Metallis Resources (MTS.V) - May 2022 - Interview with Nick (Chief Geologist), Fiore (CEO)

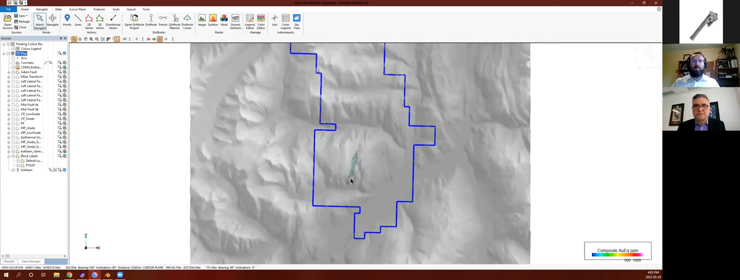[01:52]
Basically, we just have the full claim map for the Kirkham property. I'm just going to zoom in down here just to help give everyone a sense of where we are. North is up on my screen. And as we zoom in here on Cliff and Miles, I've added these labels here just so people recognize it from past news releases where we've had these blocks labeled.